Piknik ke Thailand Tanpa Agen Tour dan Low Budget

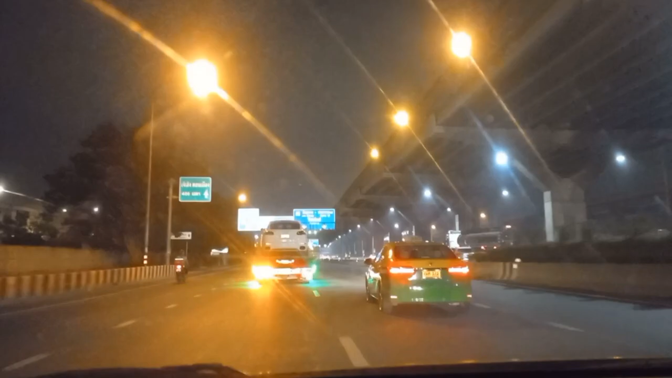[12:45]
Ya benar sih, nggak beda jauh sama Jakarta.
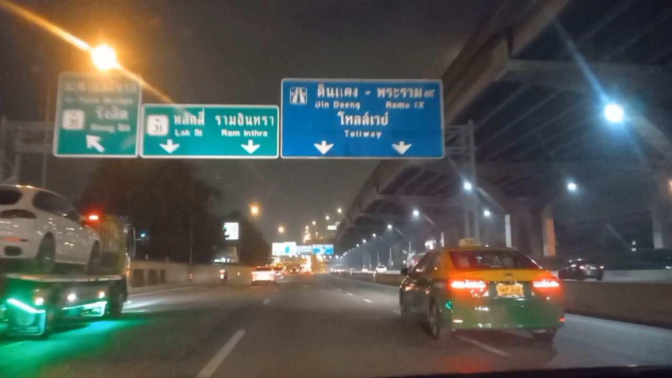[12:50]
Yang membedakan hanya tulisan-tulisannya sama bahasanya. Dan tadi penerbangan menggunakan Air Asia tadi penuh ya? Iya, full. Full.
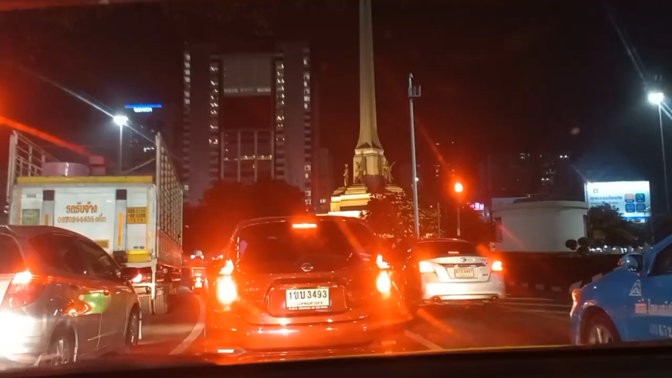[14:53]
Tempat apa pakai bahasa itu, Pak? yang kan nanti kita dengerin di Google. Iki lo. What this monument is that? What's the name of monument?
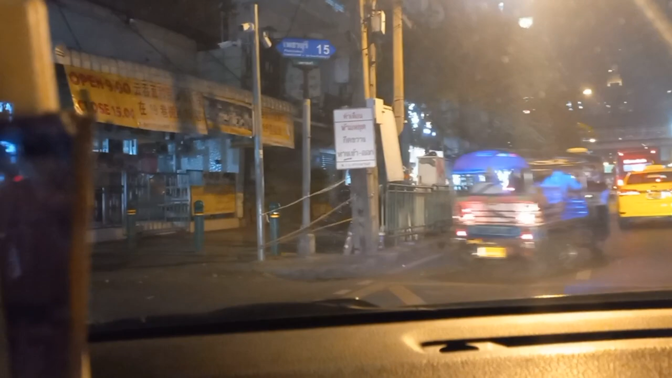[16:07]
Ya kayak Jakarta ya. Ih, jalannya sempit. Ini dua arah ini.
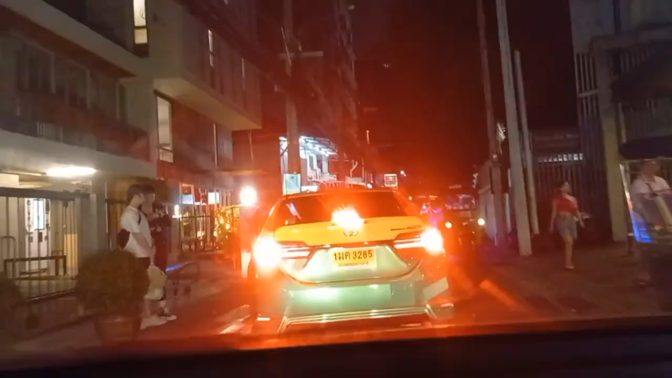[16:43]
This is tuk-tuk, right? Yeah. Oh, tuk-tuk.